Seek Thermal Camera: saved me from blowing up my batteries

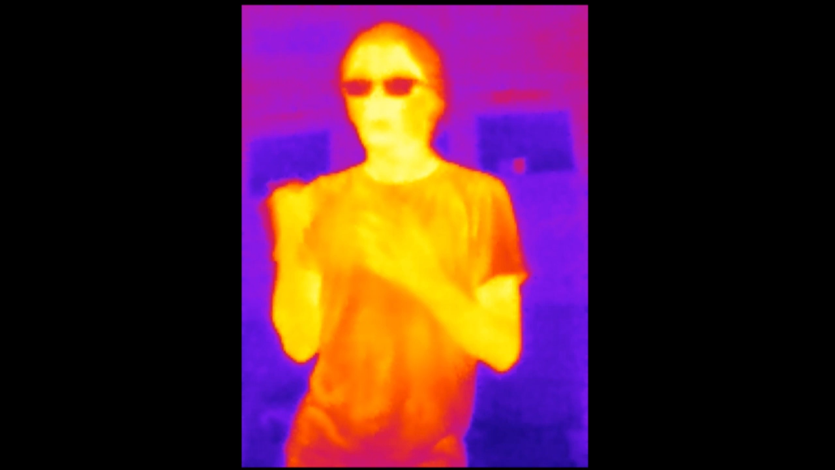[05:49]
and especially whenever i get my other battery pack made that'll work in tandem with this one it will be even more efficient and probably not even raise even half a degree so a little bit more about the actual video itself i
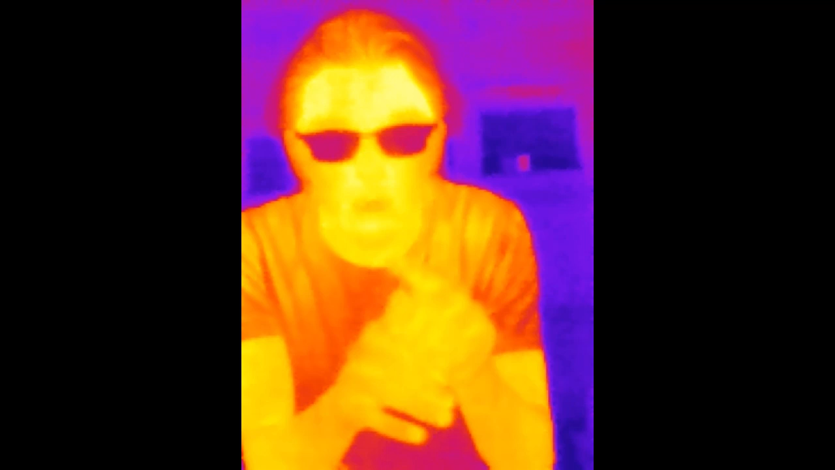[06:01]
believe the video is 206 by 156 pixels it's a 4 by 3 aspect ratio now of course i have this sideways because for some reason when you flip the thing whenever you flip the camera around to face you the same size as the as the lcd it kind of puts it upside down so putting it sideways it's a bit difficult to film but putting the right way then it's the right way because it's turned over also i'd have to say that right now it's a little better for vertical because horizontal doesn't mean doesn't matter all that much
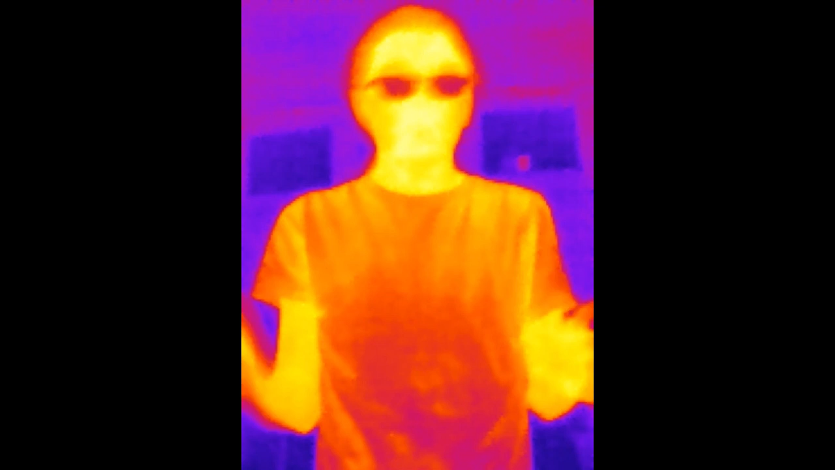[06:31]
it'd be great to have horizontal but it's a little nicer for this instance to have a little bit of vertical resolution more
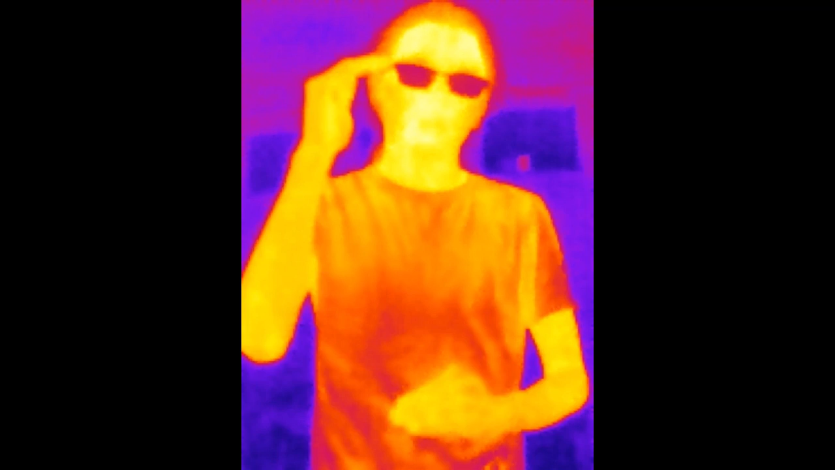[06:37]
than the horizontal resolution now for the video frame rate we get about nine frames per
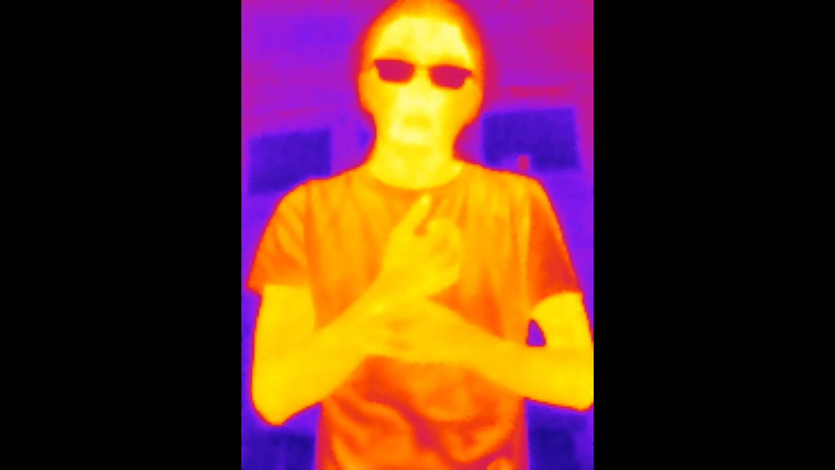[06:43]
second but it freezes every so often as there's a shutter that comes down calibrates the image and comes back
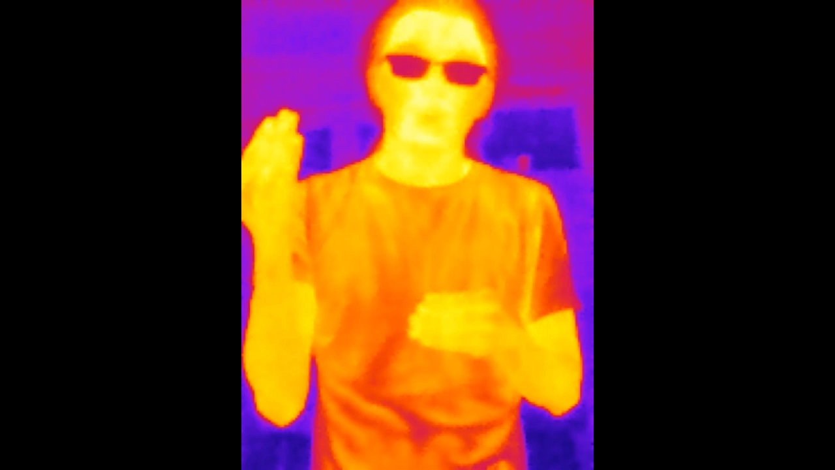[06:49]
up so you get about nine frames per second and about every tenth frame it you lose a frame but to be honest it's pretty good for the price especially whenever in order to go much higher than this you have to go to several
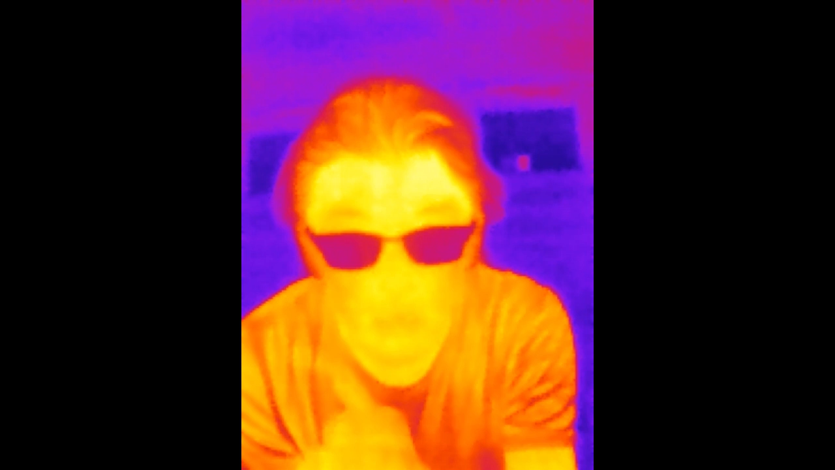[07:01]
thousand dollars so it's a pretty nice camera in my opinion
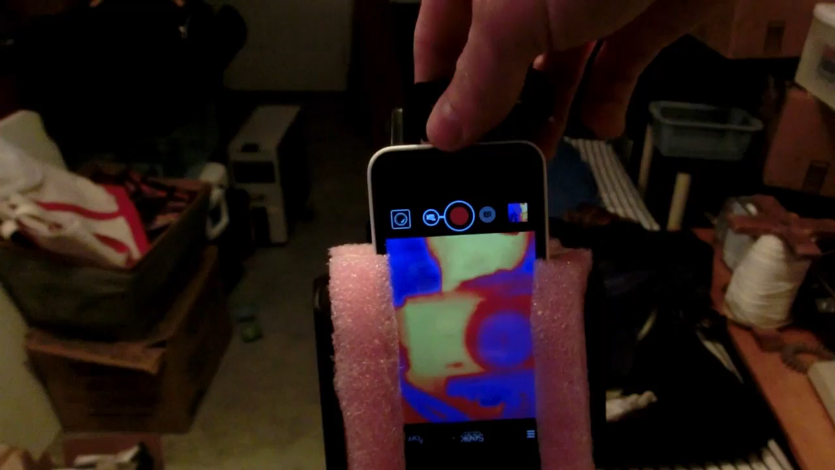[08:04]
and we can connect it on here
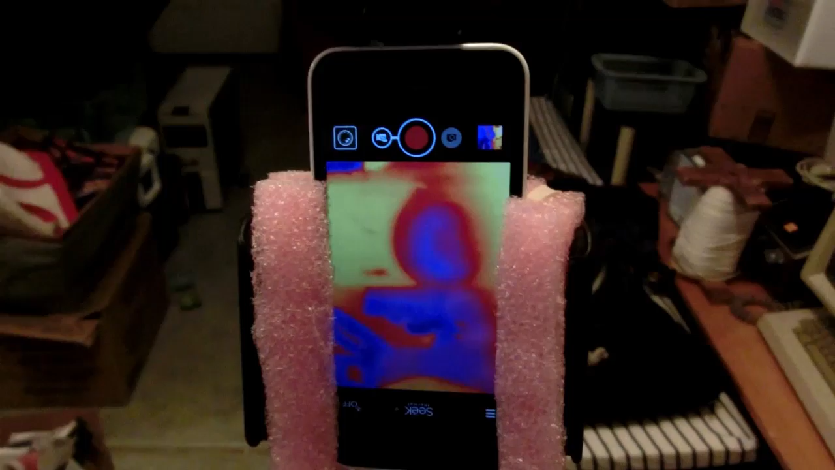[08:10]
and then we can see back there unfortunately though
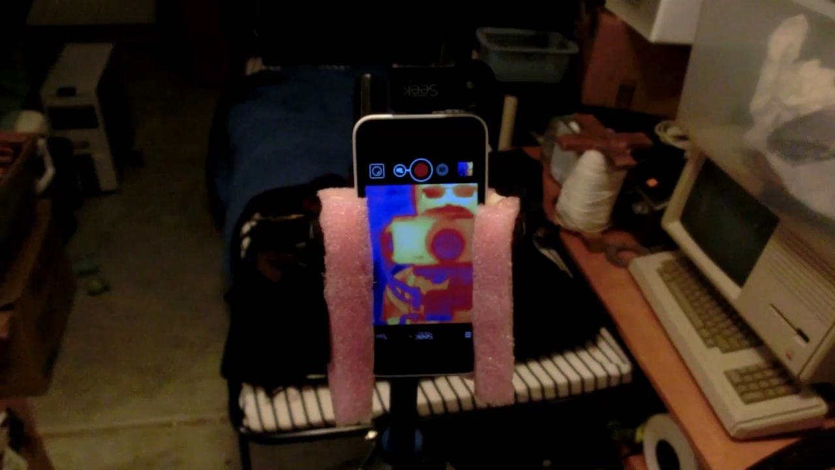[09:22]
it on my phone because it's not like i'm going to use the phone for anything else now that we've pretty much covered a good amount of aspects about the camera itself let's talk about a little bit about the video just like showing some stuff and whatever unfortunately here the temperature is all pretty uniform and
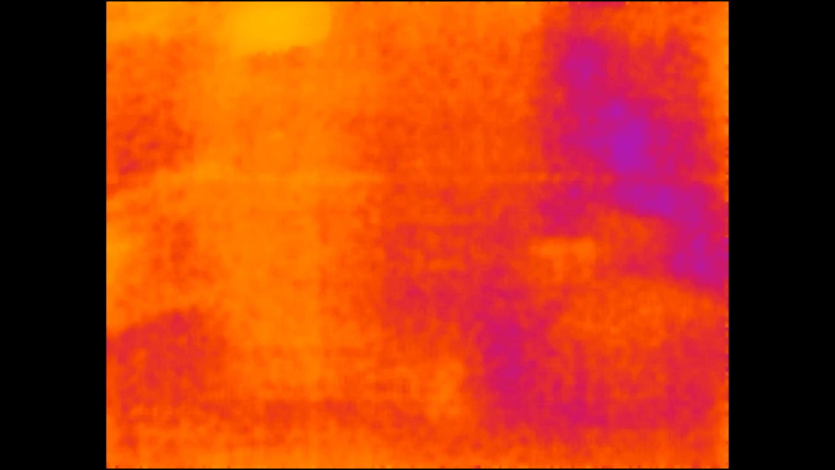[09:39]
the temperature of my tricycle as you can see here has well it's pretty much equalized with the temperature of the room
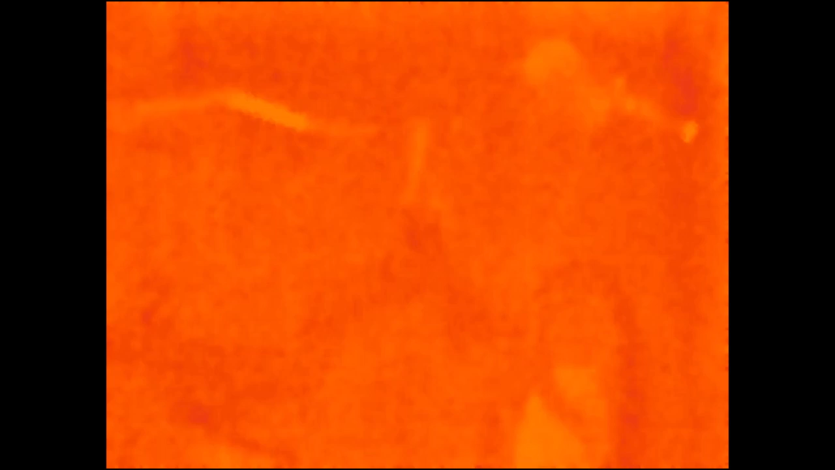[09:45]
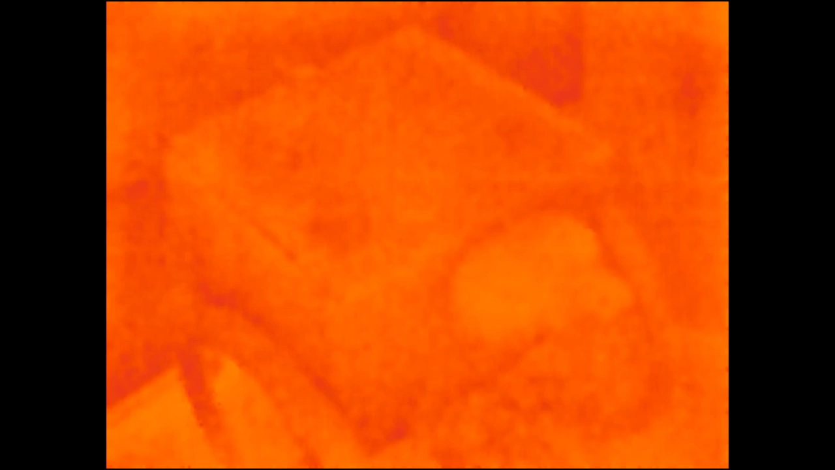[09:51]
this camera is a pretty narrow angle so you have to be pretty far away like right now i'm about oh i'd say six or seven feet from my tricycle you can easily see the trunk and the seat and stuff there
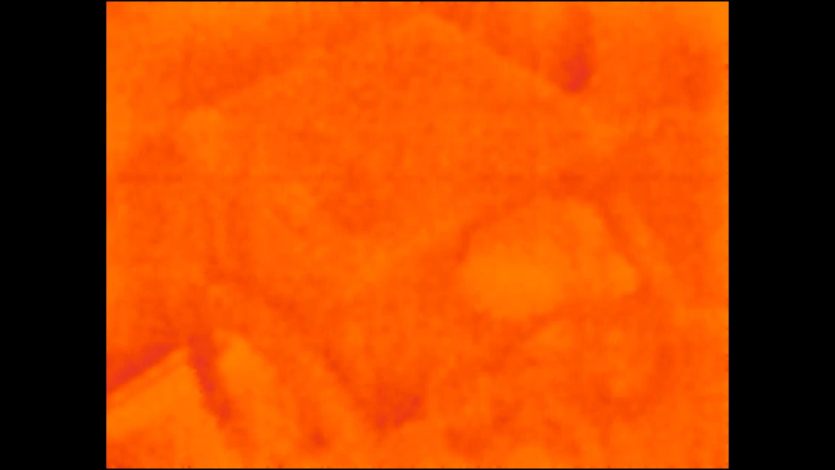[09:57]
let's move over to it
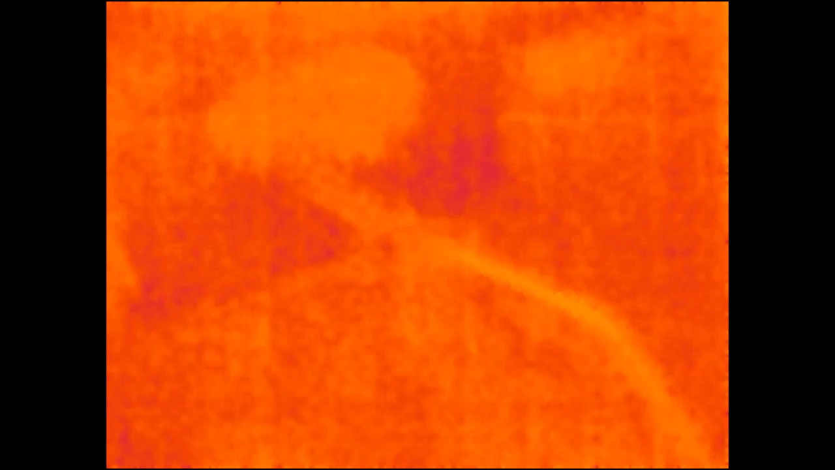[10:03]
now of course if i add like my hot hand inside there it changes the
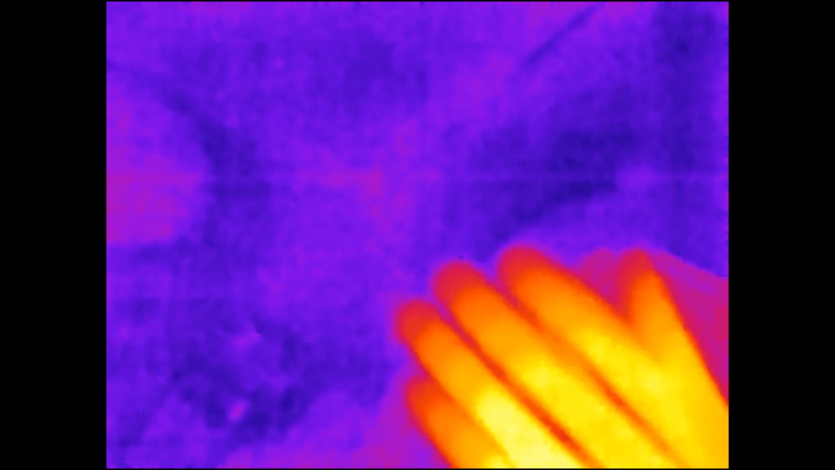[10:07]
contrast in the color palette of the entire video
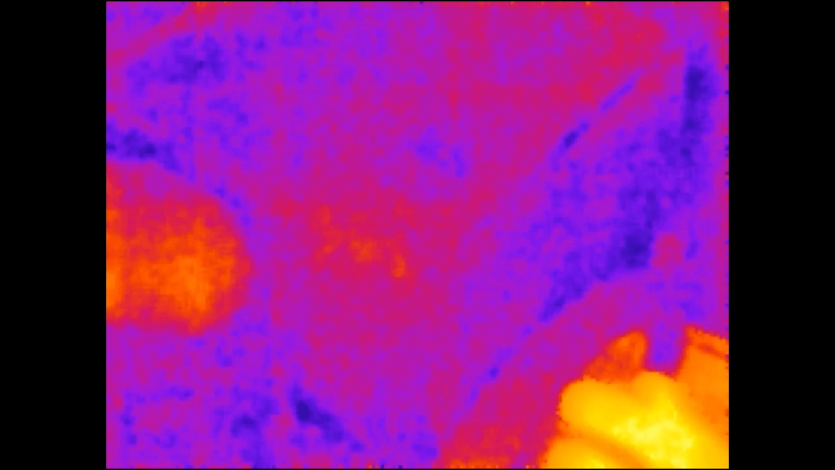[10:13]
it's kind of interesting
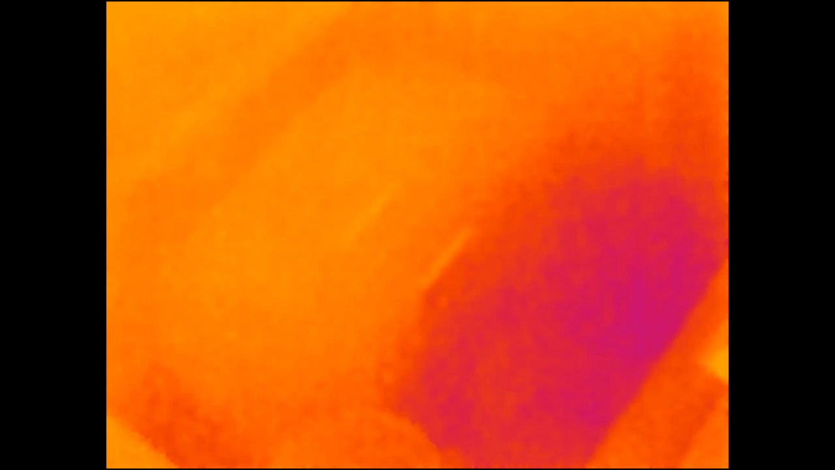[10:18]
and here you can see that that trunk right there is barely even noticeable especially by
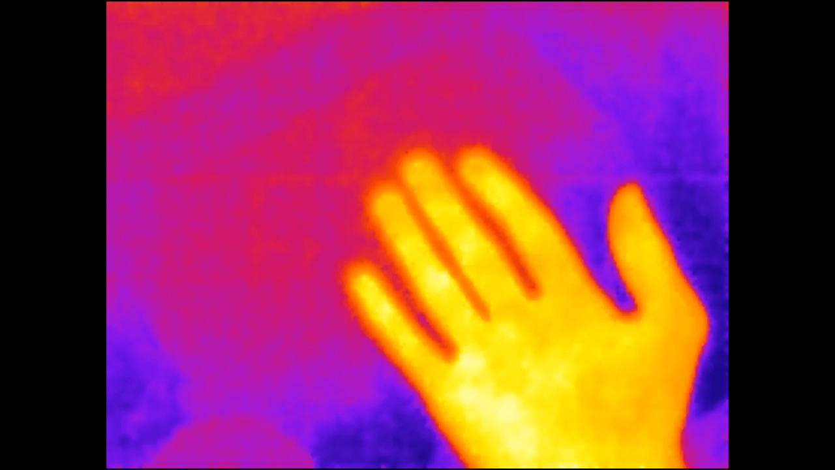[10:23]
next to my hand there's a little bit but yeah it's doing really well let's open it up
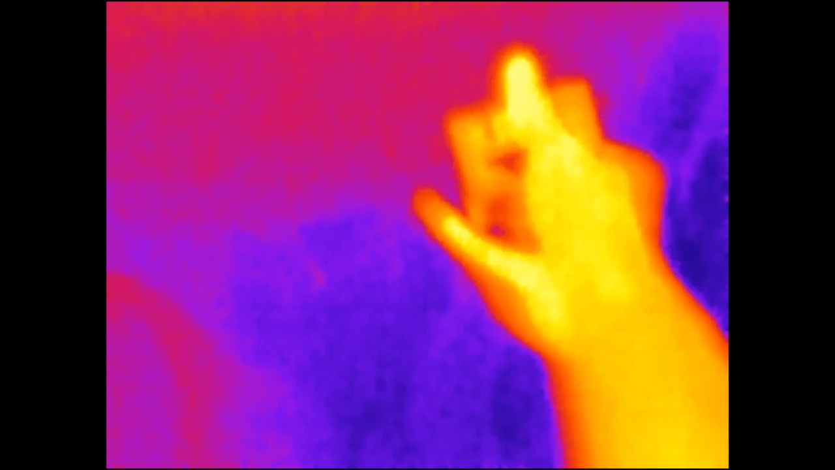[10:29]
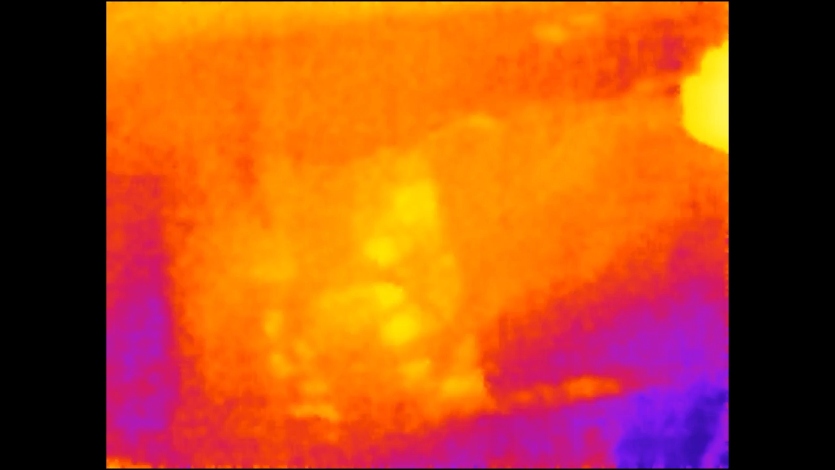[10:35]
i see a little bit in there a little bit of warmth but a little bit of warmth is okay because of course i did just
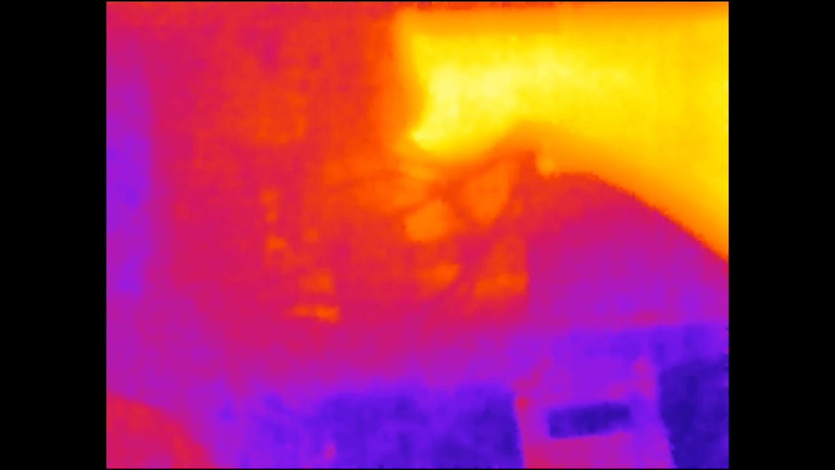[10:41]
travel like five miles on it but it feels really cool to the touch
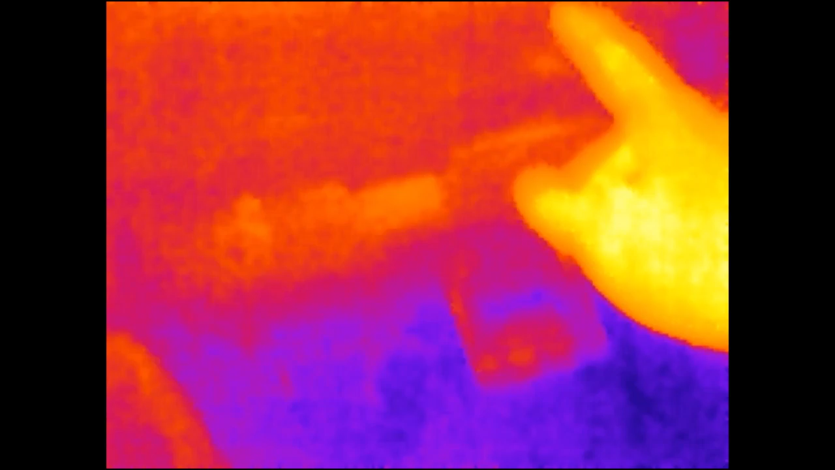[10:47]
this camera is pretty sensitive it can show several degrees of difference so that's pretty cool